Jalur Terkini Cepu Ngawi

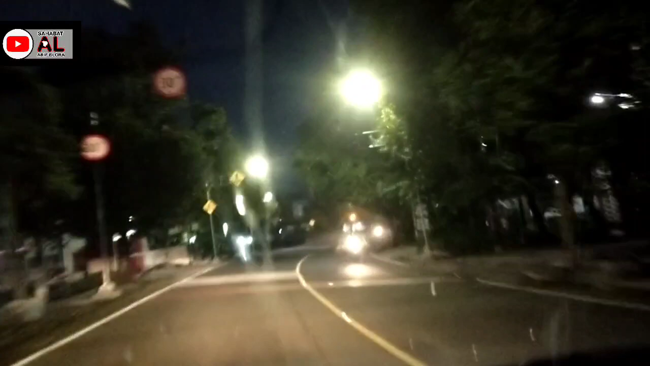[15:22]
Menuju Ke Solo Jangan Lupa Disimah Nanti Perjalanannya Kita Habiskan Dulu Konten Kita Tutup Sampai Pitu Tol Nanti Sambil Kita Lihat Situasi Ditubu Kartonyono Medud Janji Nah Itu Guys Kita Ber Nah Ini Law Tugu Kartonyono Ninggal Janji Nah Ini Di depan Ini Ini